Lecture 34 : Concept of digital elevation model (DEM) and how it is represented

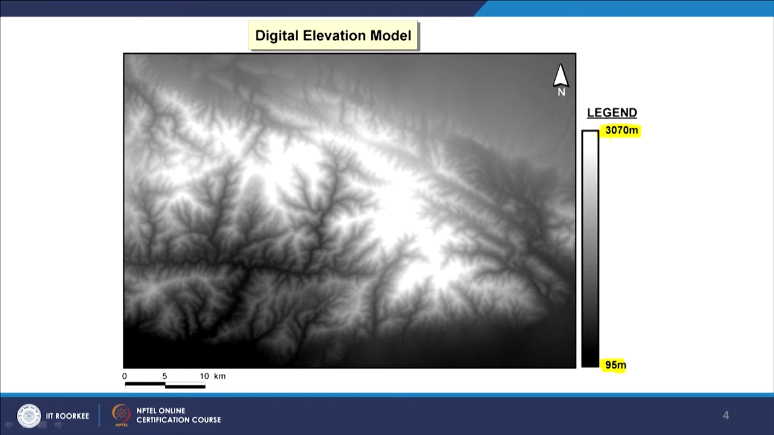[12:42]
then very simply I can say that the minimum elevation within this area of digital elevation model which is being displayed is 95 meter and maximum is 3070. So, also if I start studying this one, then I find that probably these are the drainage systems, natural drainage or stream network which I am seeing quite clearly. So, when you display like this, of course, you can also bring colours as well. But generally in default in most of the softwares, whenever the first time you display digital elevation model, it would be displayed as a continuous and the minimum and maximum value
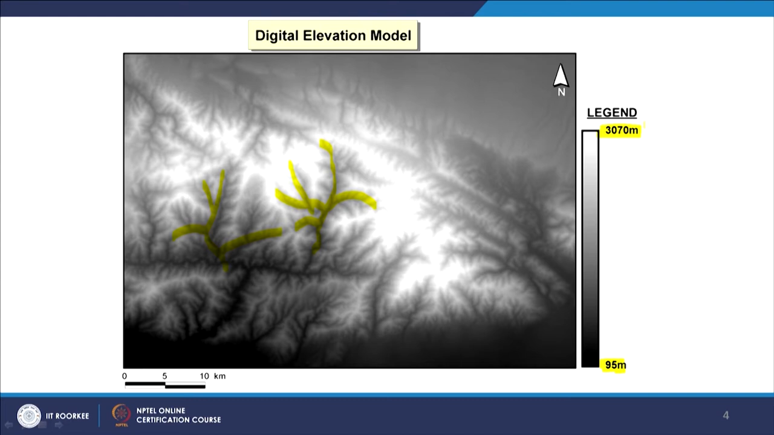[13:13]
you can see as well as it will come in grey colour. So, you say most of the time this is the scenario. Now as I have said, you can instead of using a grey palette or grey scale, you can use a coloured scale as well. No issue. Remember that the colours do not matter. What really matters the cell value or value of the data whether it is a point line polygon or a cell or pixel of a raster.
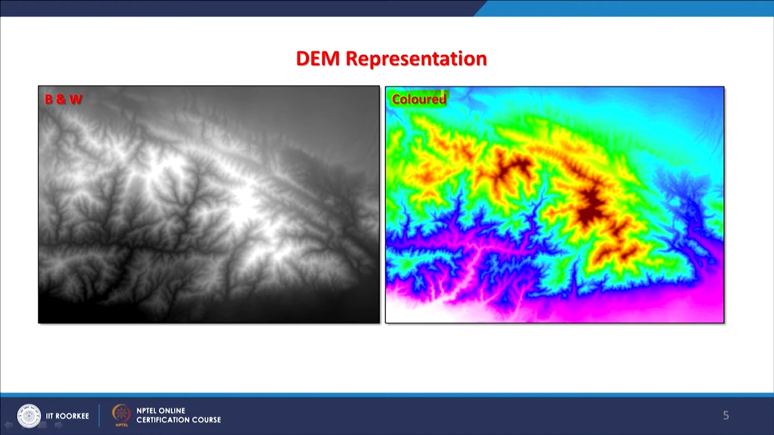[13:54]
So, this basically the value and now instead of assigning values between black and white and rest are in grey, I can assign values in terms of colours. And if I do it, this is how I get the results. So, sometimes we represent these surfaces in simple grey scales or maybe use for colours also.
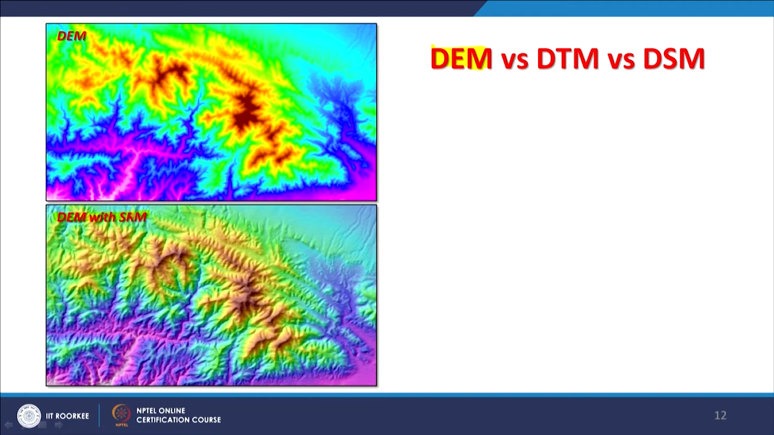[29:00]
But here as you can say the DEM with SRM or hillshade where both are there the same input but one is SRM and another one DEM and DEM that is the colour one is over the surface. So, we call as a DEM with SRM. Now here this is DTM with digital terrain model and this is DSM. So, this DSM the bottom one is having each objects recorded from the top. So, whether it is a tree, house or building anything, everything is recorded.
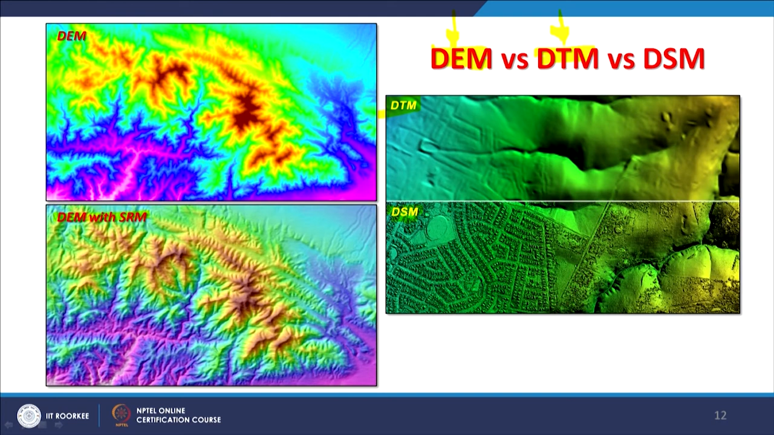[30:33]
And whenever we say DEM that means that either it is elevation value or the cell value or the cell value can be any other value. So, DEM is a very generalized term compared to DTM which is only related with the elevation and DSM includes all surface features which are present during the survey.